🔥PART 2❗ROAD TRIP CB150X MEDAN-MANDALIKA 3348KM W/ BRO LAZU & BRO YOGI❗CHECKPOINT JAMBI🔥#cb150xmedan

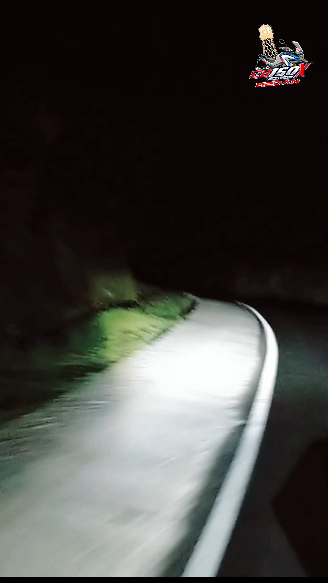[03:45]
dan tengok udah gelap kali nih ha jalan ini untung aku pakai lampu yang lumayan terang bukan Anox ya